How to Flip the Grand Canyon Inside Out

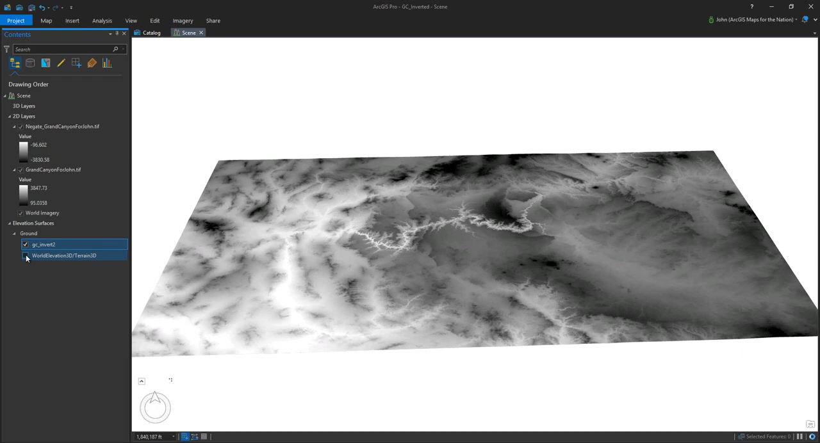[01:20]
old one and now it's kind of hard to see so I'll zoom in a little bit now it's a mountain instead of a valley. So here's the old one you can see it kind of dips in like the real Grand Canyon does and here's my new fake inverted one where up is down and down is up cats are sleeping with dogs it's crazy.